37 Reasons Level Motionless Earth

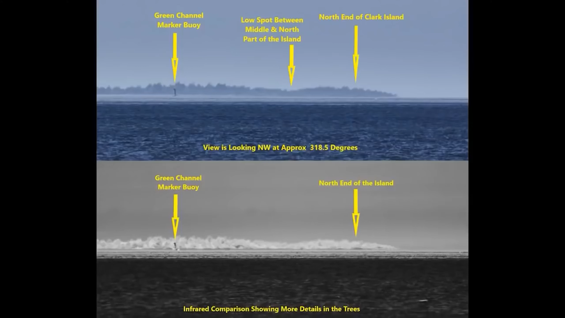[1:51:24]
Now, using an Earth curve calculator with an observer height of 17 feet and a target distance of 19.59 miles, we get a hidden target height of 141 feet.
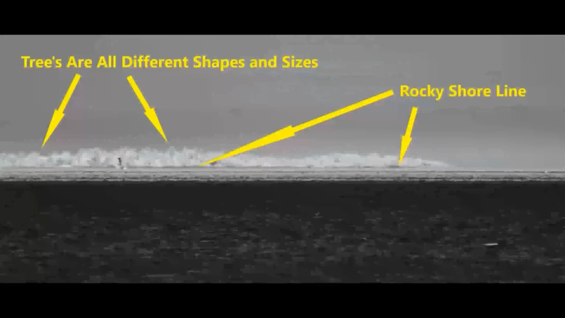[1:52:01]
Yet you can make out all the different types and shapes of trees and even what appears to be a rocky, dark coastline of the island.